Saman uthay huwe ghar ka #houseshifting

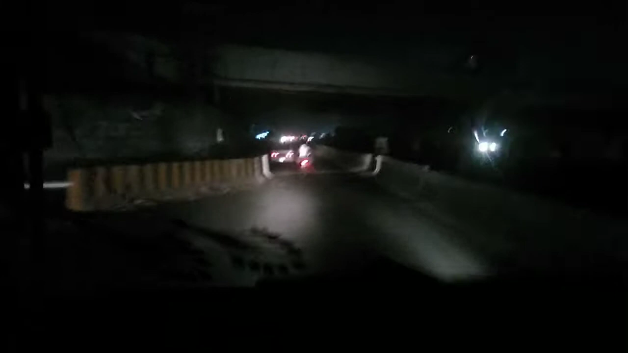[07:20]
अब हम जो है मोटरवे के लिए हमने यू टर्न ले लिया है और अब हम जो है मोटरवे पे चढ़ेंगे जी। जैसा कि आप देख रहे हैं मोटरवे पे हम टर्न लेने लगे हैं और अल्हम्दुलिल्लाह
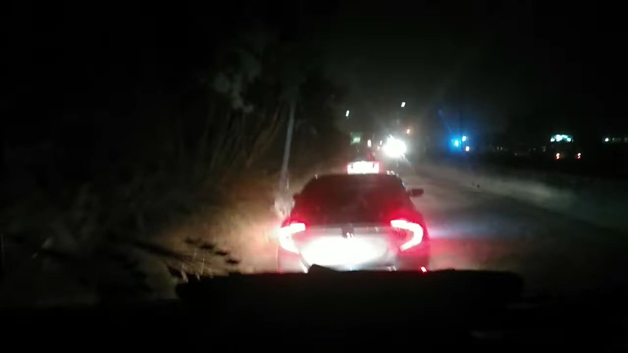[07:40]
मोटरवे पे हम चढ़ गए हैं और रोड तो स्टार्टिंग में बहुत ज़्यादा ख़राब है, काफ़ी ज़्यादा रोड की रिपेयरिंग होने वाली है जी।
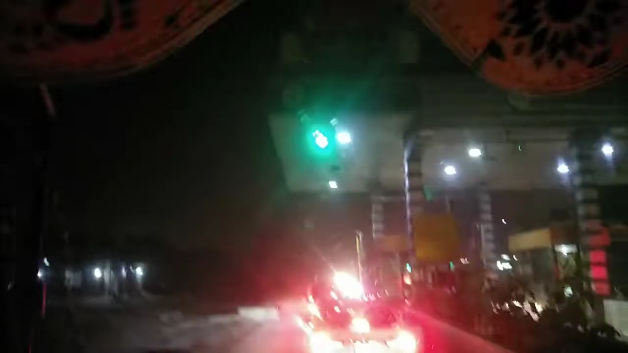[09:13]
जब हम मोटरवे पे चढ़ते हैं कोट अब्दुल मालिक से तो पहला जो टूल प्लाजा आता है वो ये है।
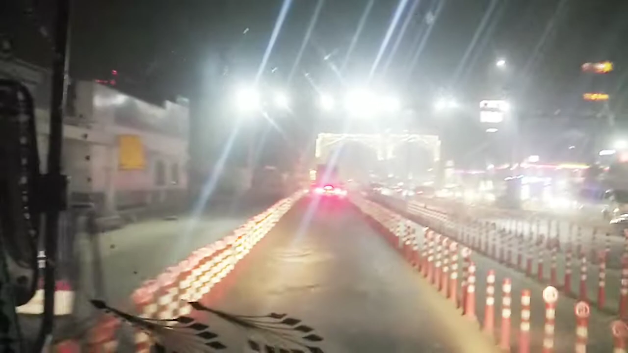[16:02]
یہاں پولیس کا جی ناکا ہے بہت بڑا, یہاں سے چیک آؤٹ کیے بغیر نہیں جا سکتے.